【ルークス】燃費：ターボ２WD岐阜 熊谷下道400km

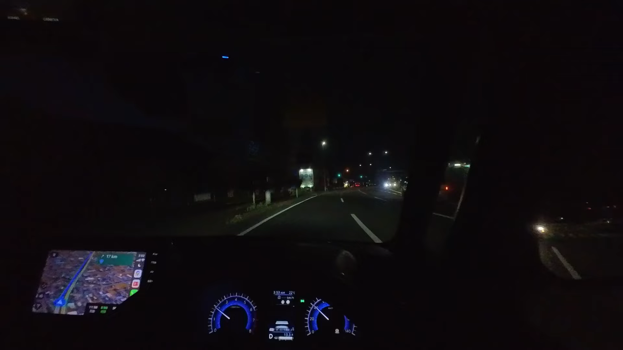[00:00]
皆さんおはようございます。妙高220ポンド体重元100キロの松原妙高です。今日は熊谷市まで走ろうとしてます。
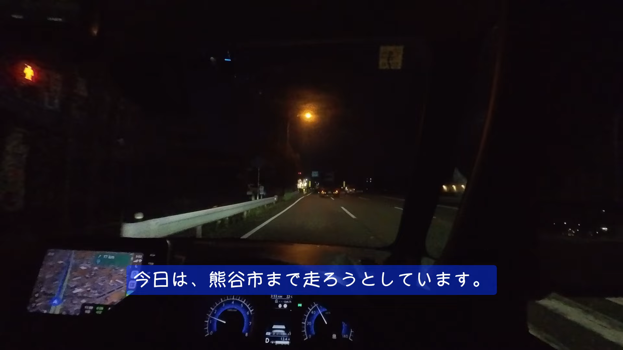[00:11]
時刻は間もなく4時です。今どこ走ってるかと言いますと、岐阜県岐阜市ですね。国道21号線県庁前付近を走行してます。よくね、燃費、ということで、
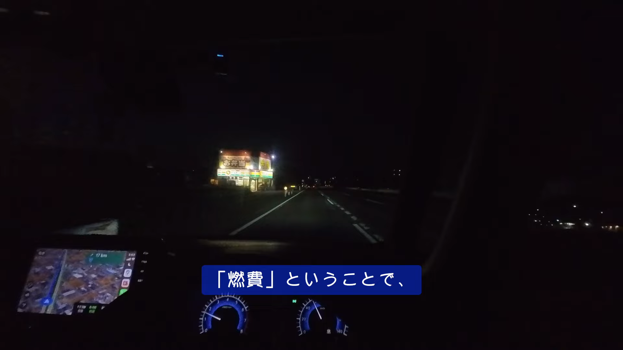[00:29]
YouTube でも時々見かけるんですけれども、大半は高速道路を使った燃費なんですね。今回はですね、まあ私今まで燃費のことについてあまり触れてませんけれども、今回は下道を走って燃費がどのぐらいこのルークスのターボ全日駆動ですね、これで出るかということを計測してみたいと思います。それではまた、もう少しね明るくなってきてからカメラのスイッチを入れたいと思います。